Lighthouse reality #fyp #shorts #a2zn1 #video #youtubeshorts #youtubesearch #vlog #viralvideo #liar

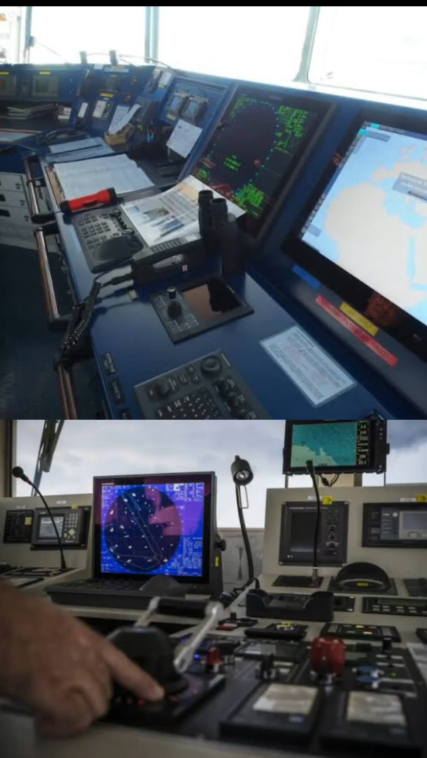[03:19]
پی ایس، ریڈار، سسٹم آف آٹومیٹک مانیٹرنگ اور خودکار روٹس